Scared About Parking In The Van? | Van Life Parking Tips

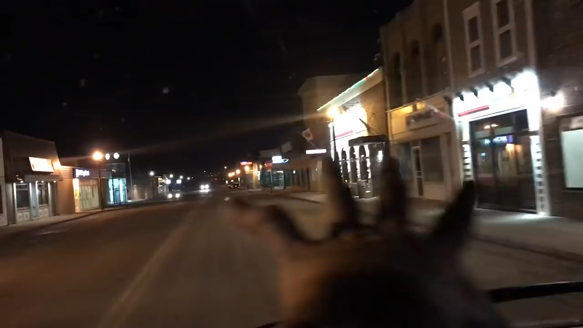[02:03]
Yeah, see, I don't mind parking right here in town. Like if there's other cars around kicking around here, I'll park right there. It doesn't bother me at all.
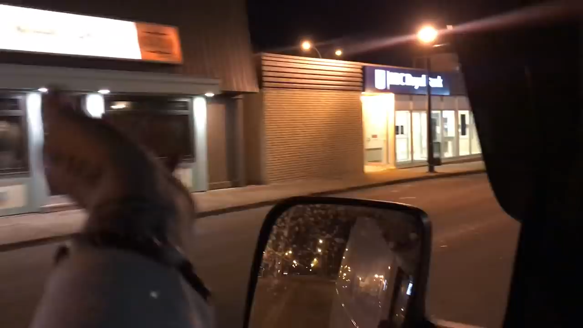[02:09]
Let's take a cruise. Let's turn left, right. I just about said left.
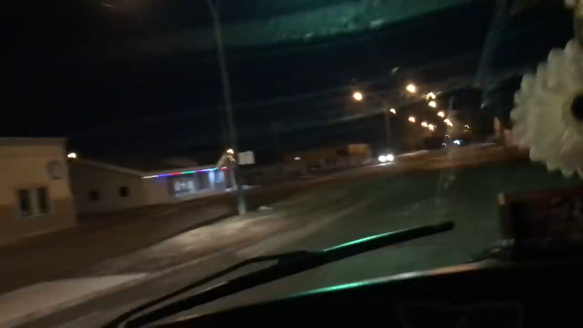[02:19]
Okay, so down here is not a place that I would park. Some people like to be like just wedged back here in the back corner of a dark parking lot.
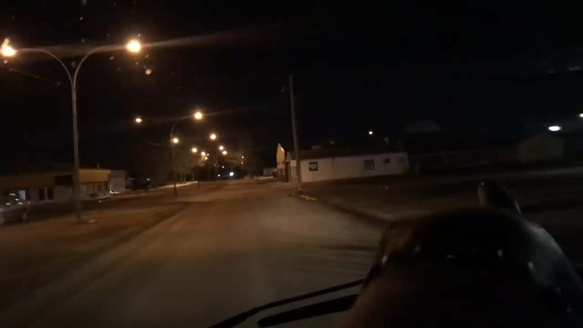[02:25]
Not my area. You know, I always feel like when you tuck it away in the back and kind of hide your vehicle, it's gonna be the spot that you're gonna have the problem. People are gonna break into the van or, you know, for me, I would rather be somewhere busy. I don't know why, that's just who I am. Everybody does van life different. Everybody is different kinds of people.
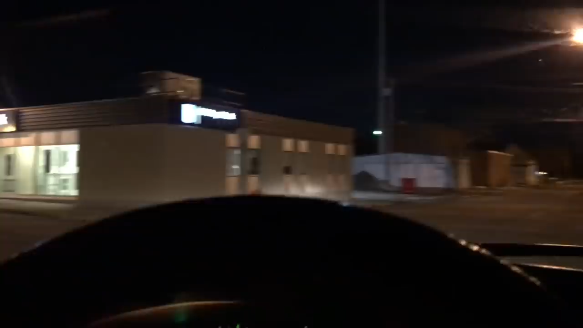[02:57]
So without cruising around this town too much,
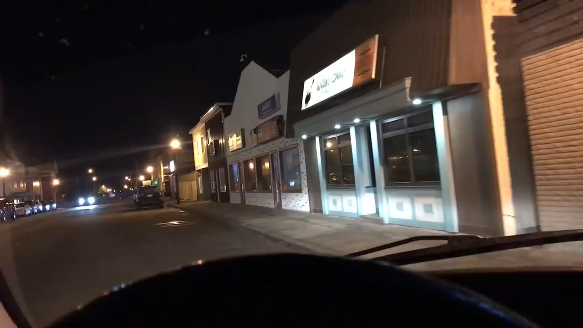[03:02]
so pulling up here, a lot of things I would do when I come into a town is I'll just sit somewhere for a minute, I'll get a feel for the area, I'll take a look at the type of people that might be walking around, moving around, what's in the area.
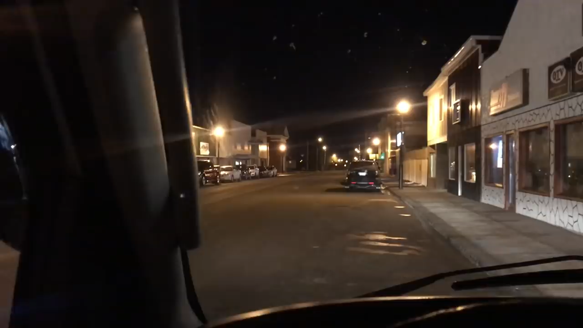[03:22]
So far things look okay here. You know, the cars that are parked here are pretty nice, but I'm guessing when that gym closes, all these cars are gonna leave. And I also don't want to be the only van sitting here in the middle of the road either. I've had that happen. There is a few cars parked back there. And I don't know, it's a little dark back there.
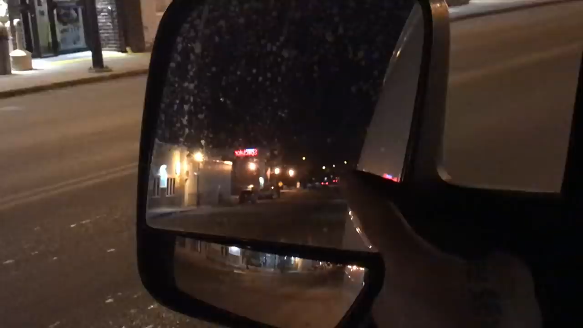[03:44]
Normally I don't go through this process. You know what? I might actually just go park at that grocery store. What's the worst that can happen? Somebody comes and knocks on my van. At least it's in a nice bright parking lot.
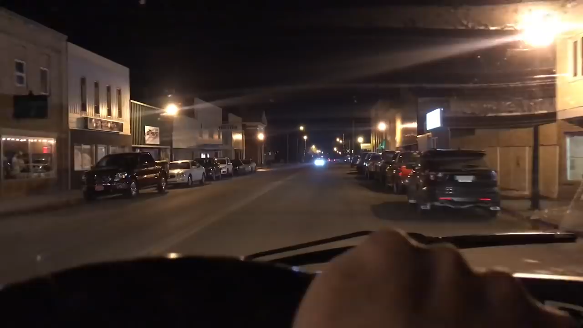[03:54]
Because I just don't want to be down here if all these cars leave and then it's just me.
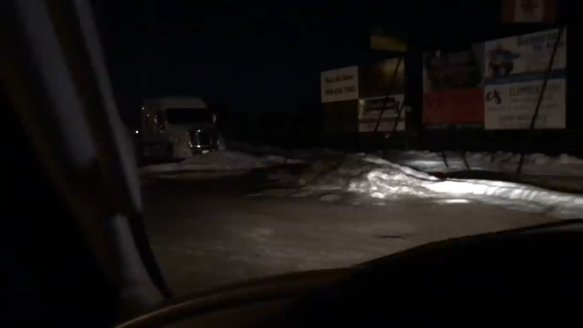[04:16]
You know, there's no reason why I couldn't park right there as well, too.
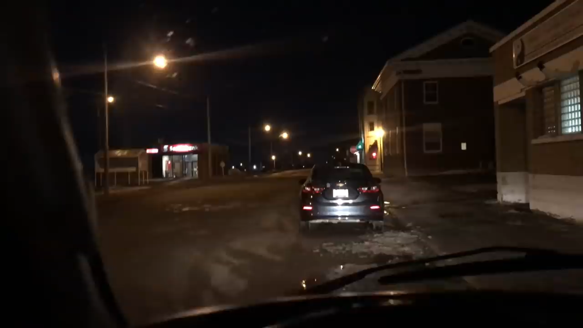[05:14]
Even here could be a nice little spot. Huh. But I think for tonight,